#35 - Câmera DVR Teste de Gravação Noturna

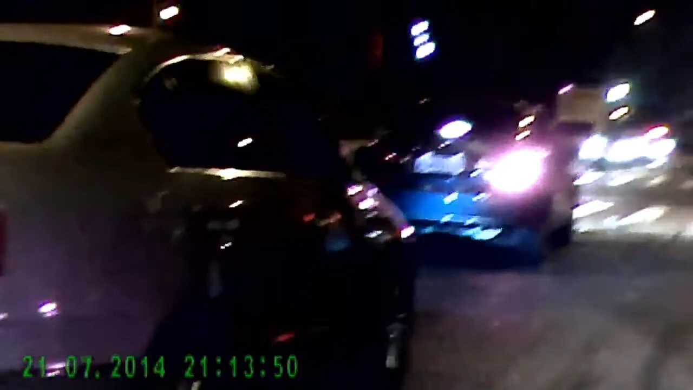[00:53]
olha só, quer dizer que o insulfilme não funciona, tá vendo? Esse é o teste de filmagem noturna.